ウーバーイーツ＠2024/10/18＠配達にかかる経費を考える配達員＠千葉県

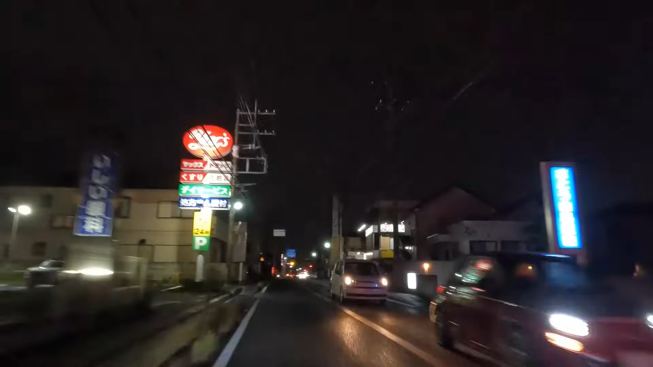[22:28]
ココスさん、受け取り完了しました。ピークタイムのココスさんで、ピックマッチがないのは、かなり嬉しいですね。はい、ダブルの2店舗目が、日本邸八千代中央手さんです。